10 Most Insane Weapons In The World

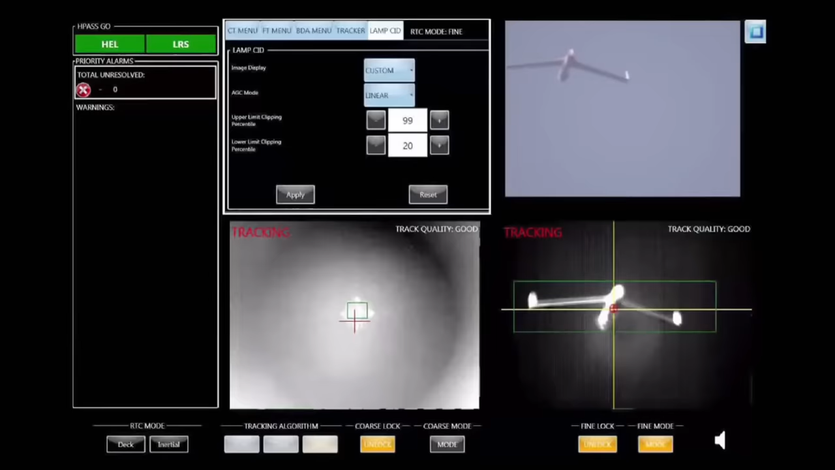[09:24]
took out a UAV and a simulated small boat attacker.